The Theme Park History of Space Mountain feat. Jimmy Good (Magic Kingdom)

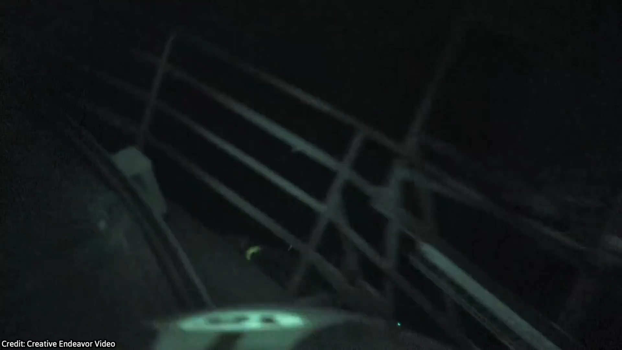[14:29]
it makes a small quick dip before plunging into numerous twists and turns as guests travel around the mountain in near complete darkness,
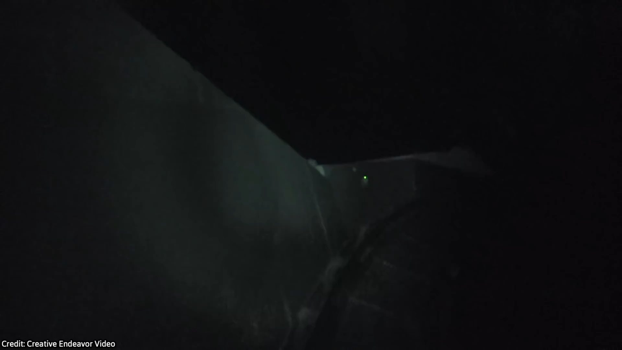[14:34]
including the roller coaster's steepest drop of 39 degrees.
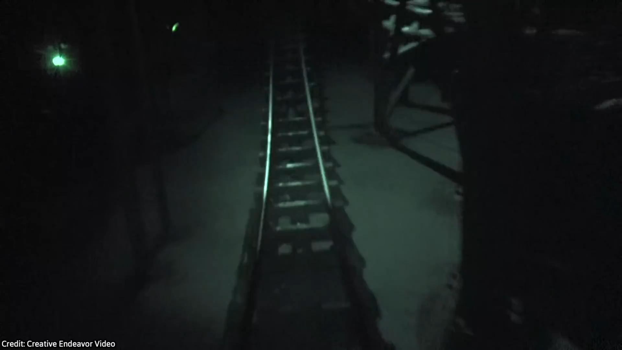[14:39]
The ride ends with the rocket passing through a red swirling wormhole before arriving back at Tomorrowland Station MK-1.